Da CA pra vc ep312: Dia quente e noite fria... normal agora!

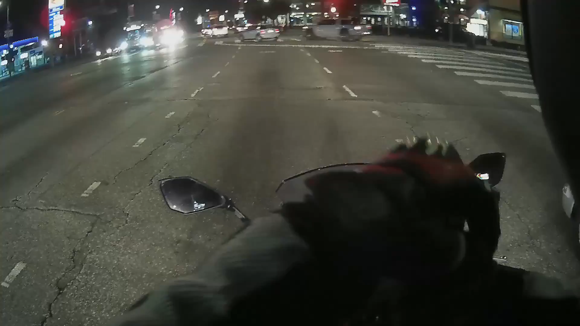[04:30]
Acabei de ficar Ah, porque esse sinal Porque esse sinal demora Rapaz Essa rua aqui, ó É saída de freeway Aí Agora fecha aqui Agora fecha aqui Abre aqui Pra depois abrir pra nós Ah, mas hoje Só porque eu tô falando Eles estão querendo fazer diferente Rapaz
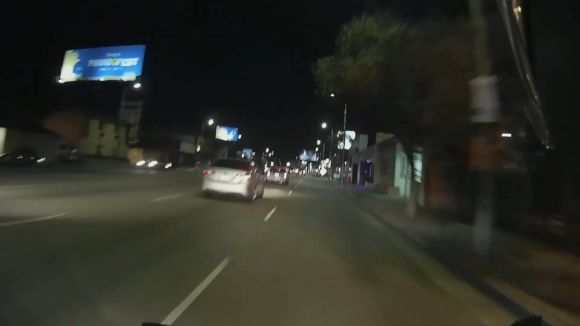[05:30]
A pergunta que não quer calar é Será que essa rua Está em serviço De novo Eita Está Caramba Bem, velho
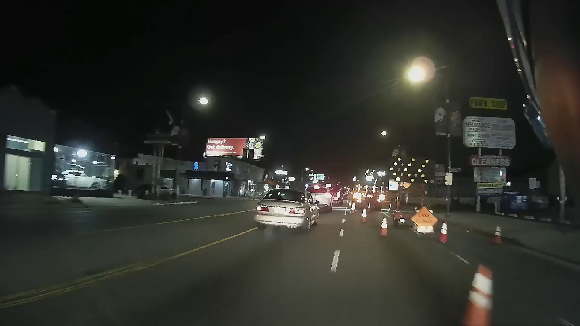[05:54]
Vamos, vamos, vamos Eita Lerdeza, hein, gente E agora Vem essas placas de metal Gente
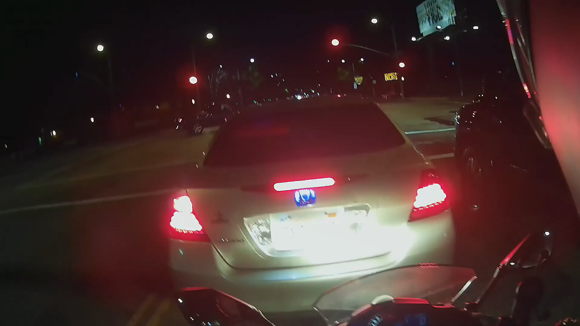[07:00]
coisas Tem que mostrar O que não tem Não está certo Vê só Vai Vai que eu estou me equilibrando Aqui tem três lanes Os caras ficam Será que eu vou